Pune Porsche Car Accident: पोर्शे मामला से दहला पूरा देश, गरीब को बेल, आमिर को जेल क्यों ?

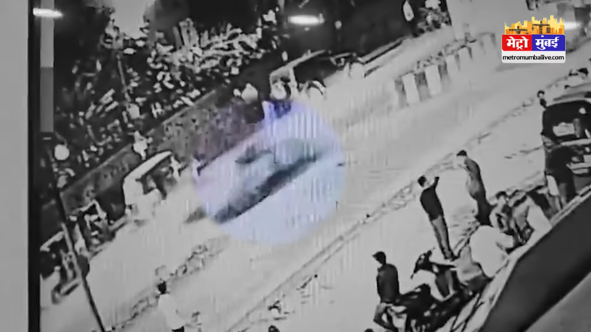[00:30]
से निकलता है और एक बाइक को टकर मार देता है साथ से में बाइक पर सवार दो यूबा इंजीनियर